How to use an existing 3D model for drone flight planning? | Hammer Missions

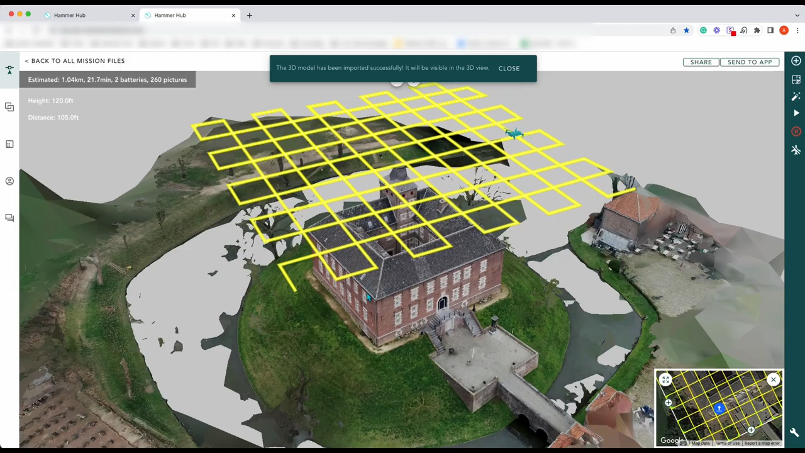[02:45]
It's actually flying the mission on top of our 3D model.
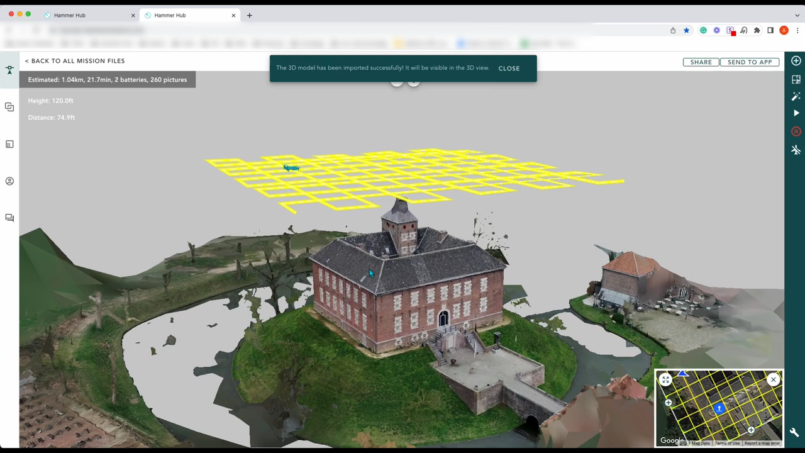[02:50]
This is great because it gives you some fantastic perspective of your how your missions actually going to fly.
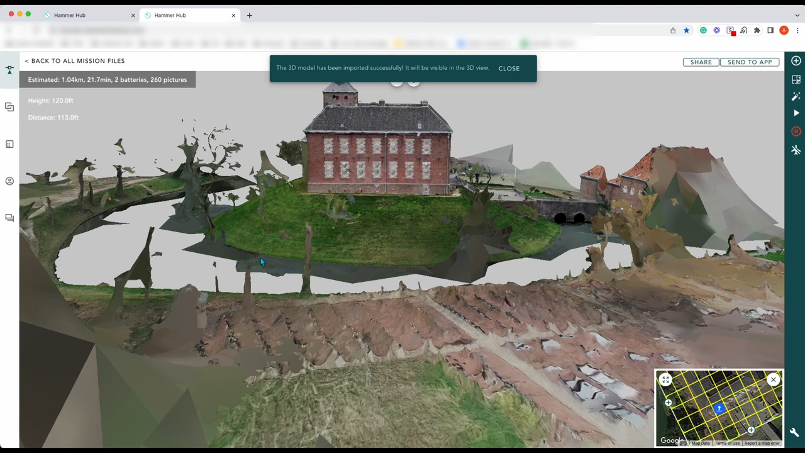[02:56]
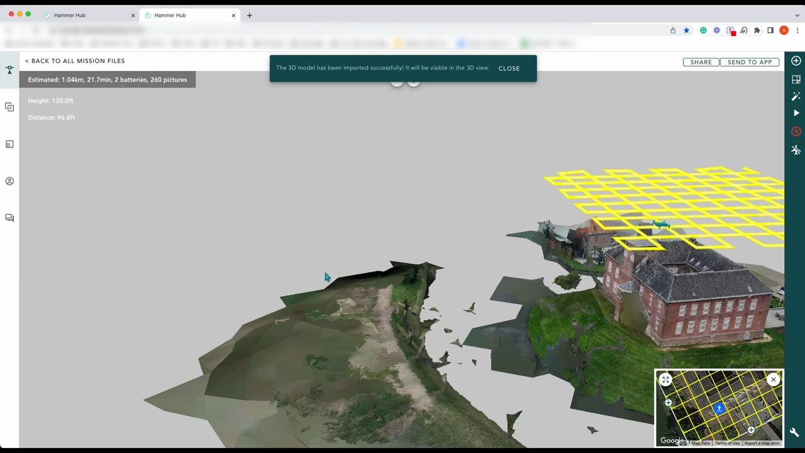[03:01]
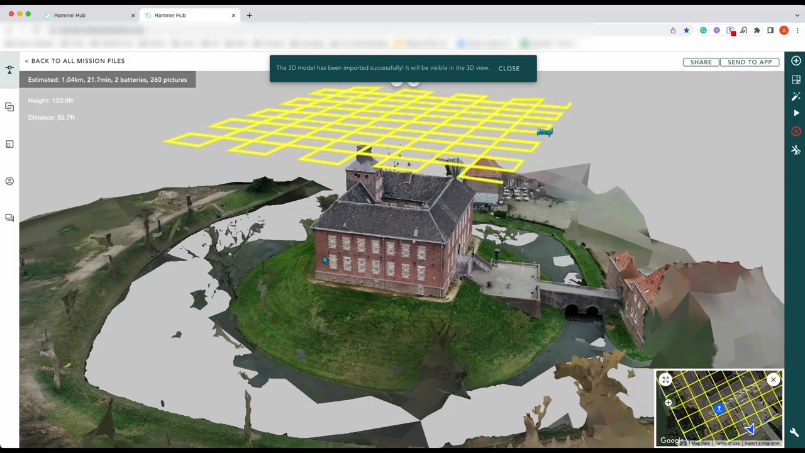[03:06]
You can see there at the correct height above the object above the asset.
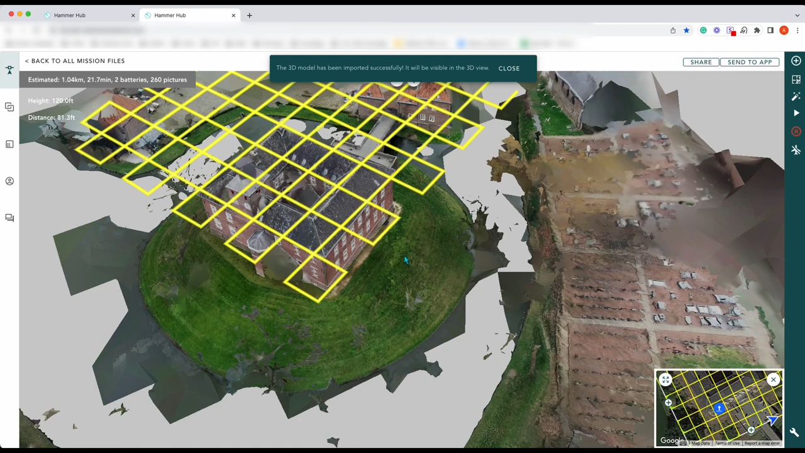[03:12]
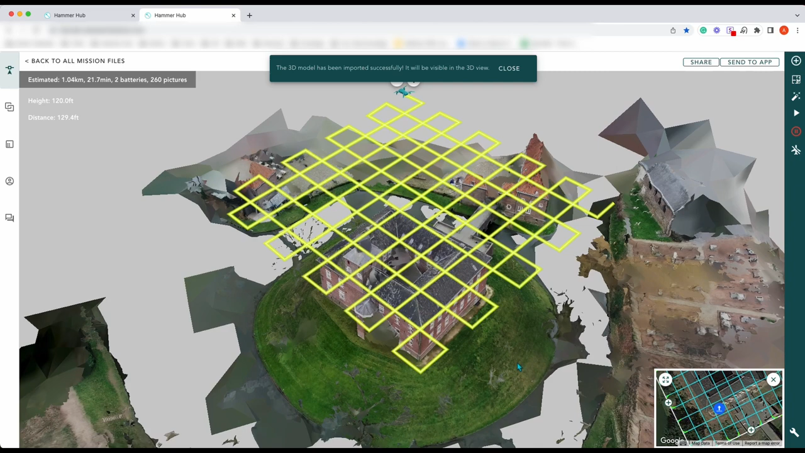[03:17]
So this is ideal if I now then want to go on and do some more planning.
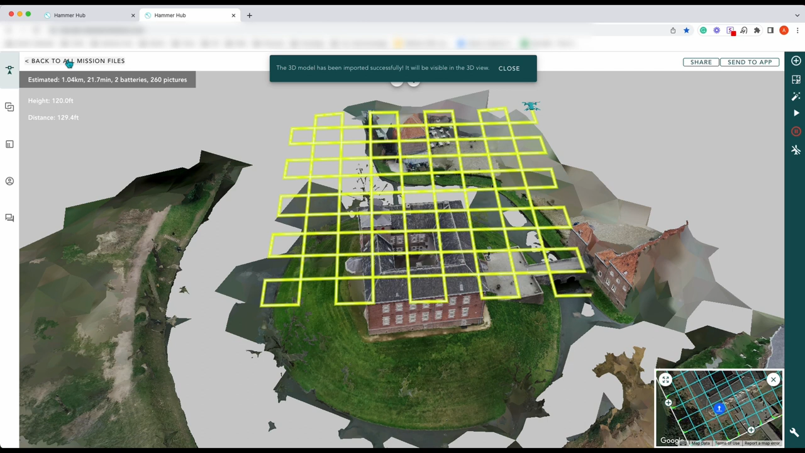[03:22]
So we go back to all mission files open this up again.
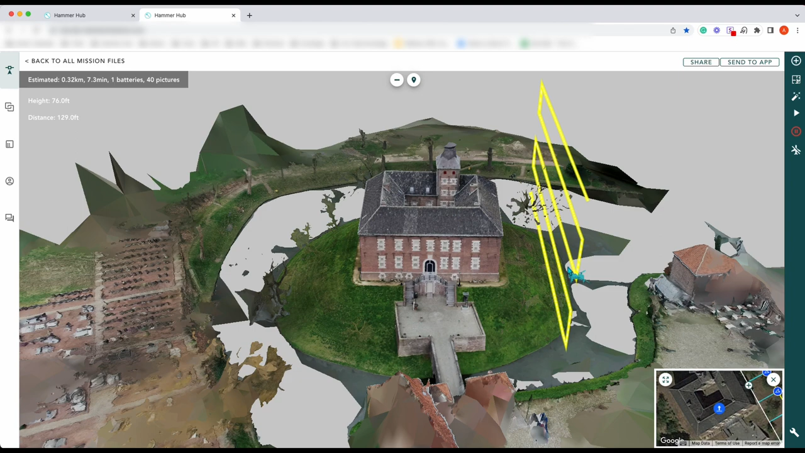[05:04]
Obviously in this there would be a tree here. So you'd end up probably flying straight into the tree. Which wouldn't be good. Just gives you a fantastic perspective on how to fly that mission.
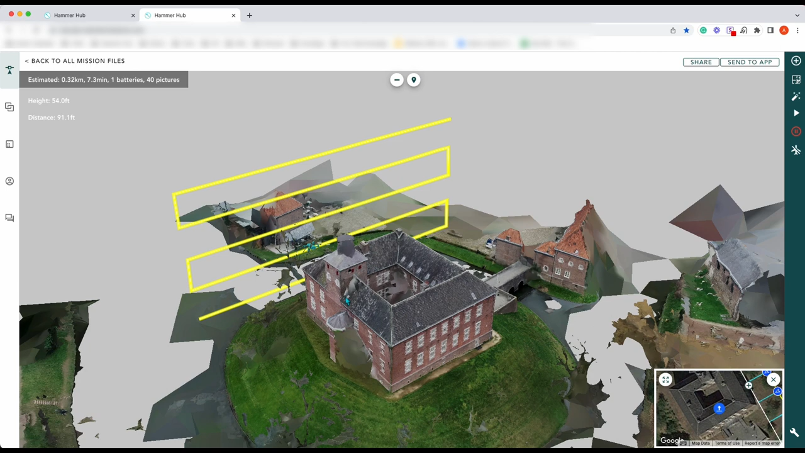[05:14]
You can use full view. In 3D space. So there you go. That is how to use an existing map or model in Hammer Missions. To plan a drone flight. If you like our video. Please give us a like. Obviously you can subscribe by hitting the subscribe button below. If you've got any questions.